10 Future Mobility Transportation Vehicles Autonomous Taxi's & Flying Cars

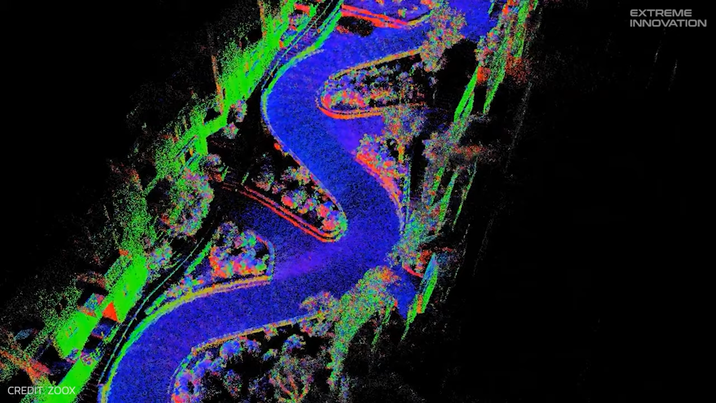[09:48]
This data collection strategy assists Zoox in crafting an accurate city map for the database, which will be instrumental when the fully autonomous taxis are introduced.